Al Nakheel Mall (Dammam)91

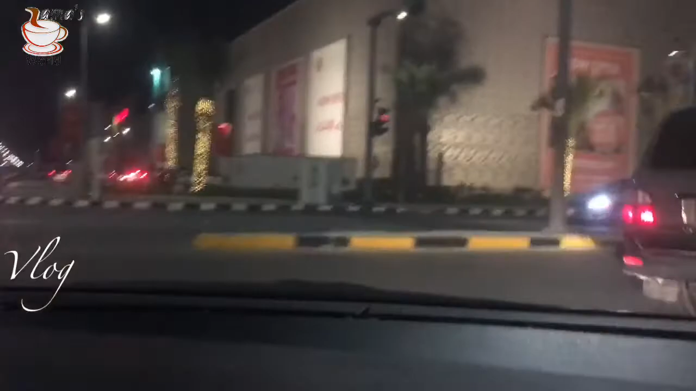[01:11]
അങ്ങനെ ഞങ്ങളിപ്പം അൽ നക്കീൽ മാളിൻ്റെ ഫ്രണ്ടിലേക്ക് എത്തിയിട്ടുണ്ട്. ഇവിടെയാണ് അൽ നക്കീൽ മാള്, പിന്നെ ദമാമിൽ 91-ലാണ് കേട്ടോ.